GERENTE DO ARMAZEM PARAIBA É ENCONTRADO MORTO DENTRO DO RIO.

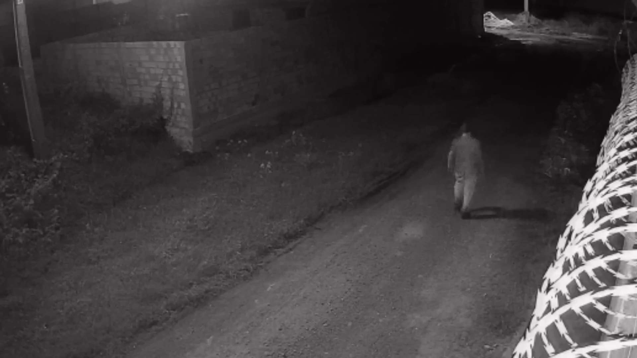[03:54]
Ele estava voltando para o seu automóvel, bastante preocupado e como pediu ajuda,